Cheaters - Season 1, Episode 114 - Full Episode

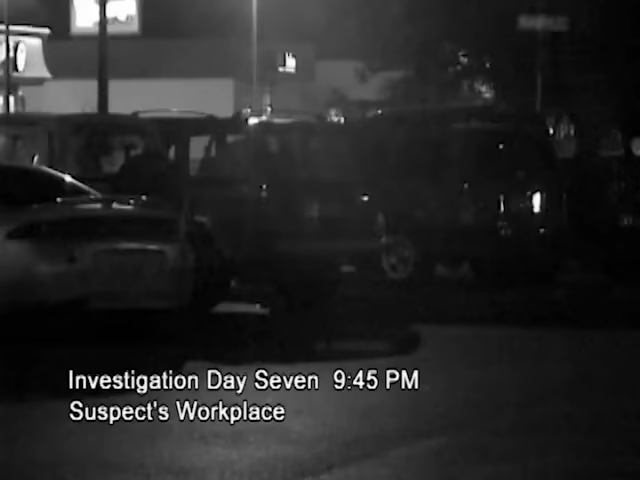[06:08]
Cheaters stakes out the suspect at his place of work, and just before 10, he walks out to his vehicle and cruises off.
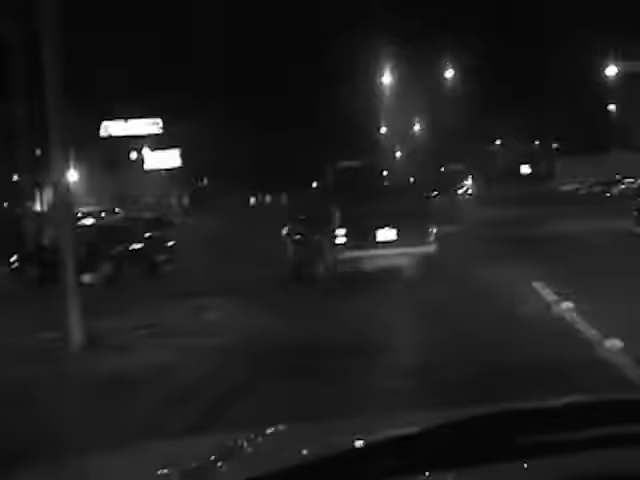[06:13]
Detectives trail his every move and are finally thrown a bone when the suspect slips into a local restaurant,
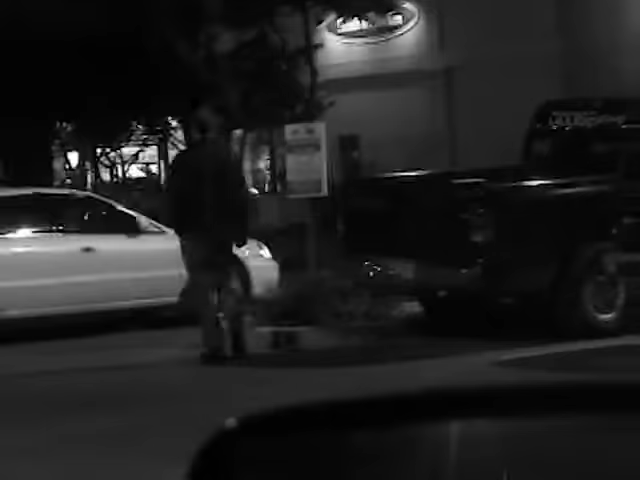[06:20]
but are caught off guard as the suspect
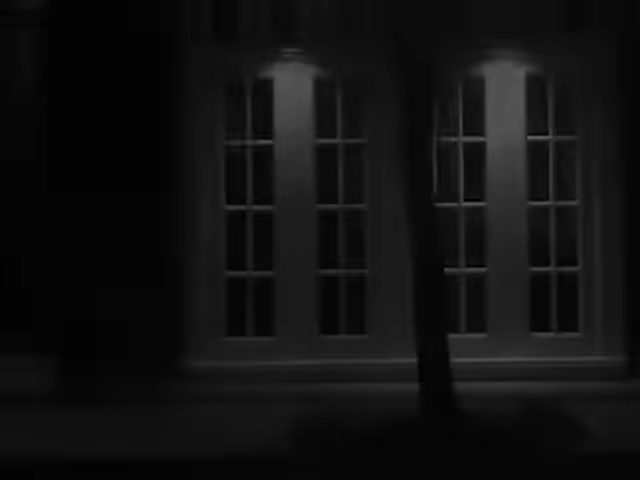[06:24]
reemerges with his male companion from the previous evening. The fellow has now been identified as Richard Flores.
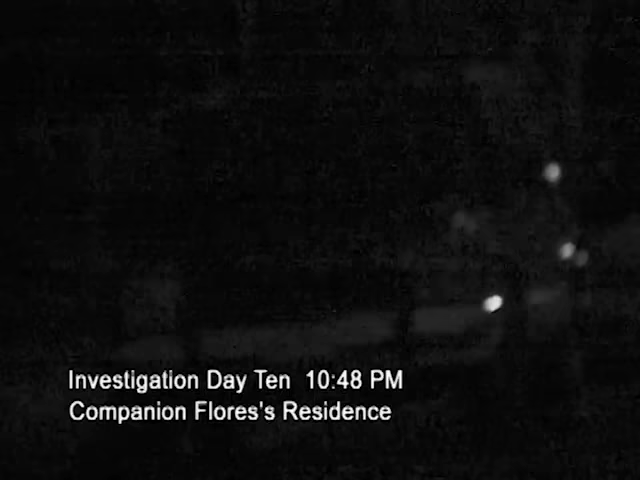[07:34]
After laying low for a few days, suspect Creek is again trailed over to the same unknown residence, which cheater's detectives have now positively identified as belonging to companion Flores.